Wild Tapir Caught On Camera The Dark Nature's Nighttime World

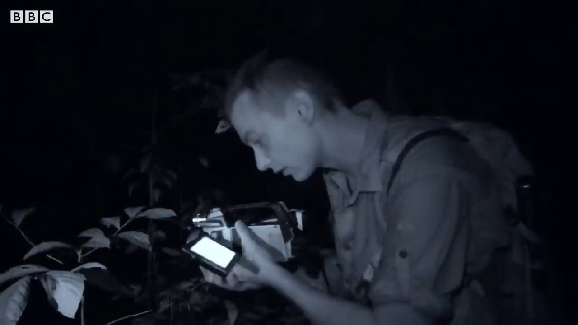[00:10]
I can just make out its mouth. I think it's a tapir. It has a long nose. The tapirs look sort of like a funny looking elephant. See if I can get closer.
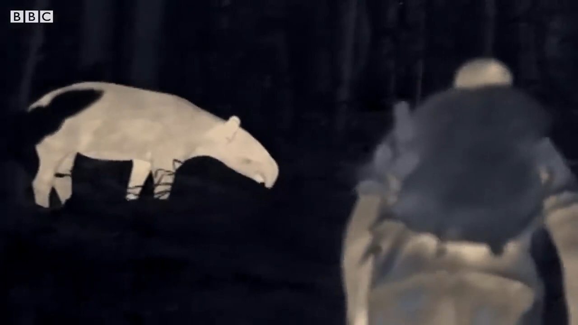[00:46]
Tapirs are actually really well suited for nighttime activity. They don't see very well at nighttime, but they hear really well.
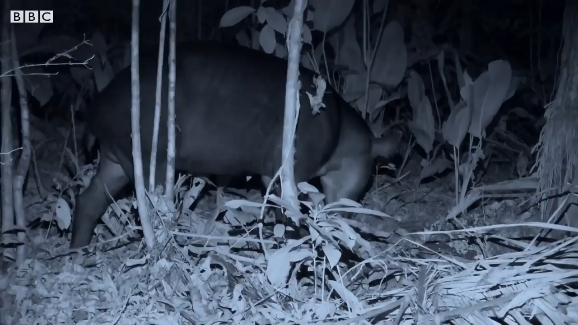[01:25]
Because of their size, tapirs have few natural predators, but humans hunt them for their meat. They're very, very shy usually. There must be absolutely no poaching in this forest.
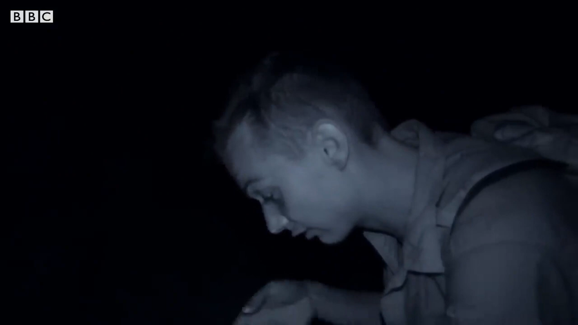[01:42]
Because he's not afraid of me at all.
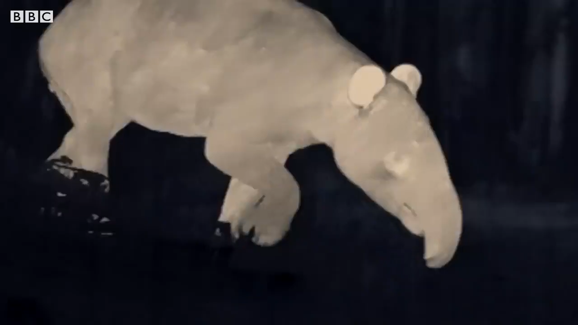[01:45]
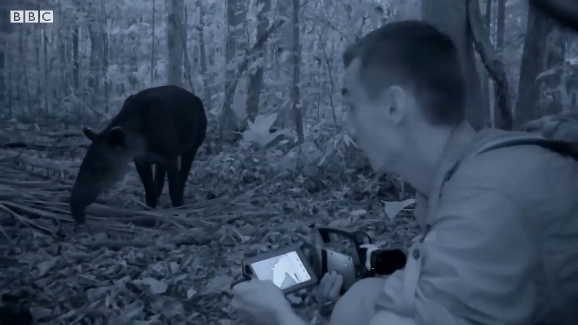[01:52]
Oh my god. This thing is walking right towards me. I've never been as close to such a big animal. Whoa. Whoa. Oh my god.
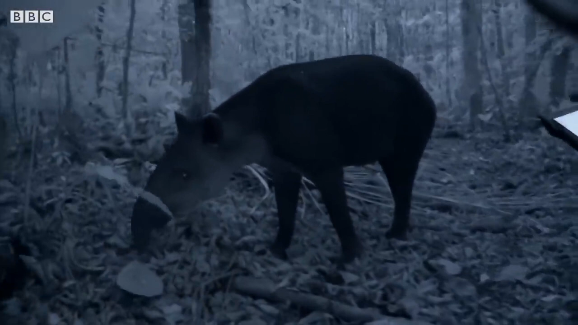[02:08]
My heart is beating so fast. I've worked in Central America for over 10 years. I've never seen a tapir. I've always wanted to.
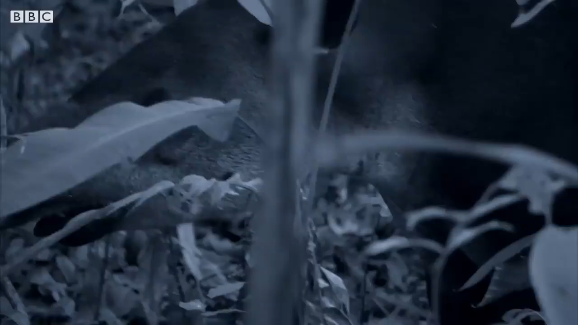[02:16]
It's incredible. I've never seen a tapir. Bryson is blind without his camera, but the tapir is completely at home in the dark.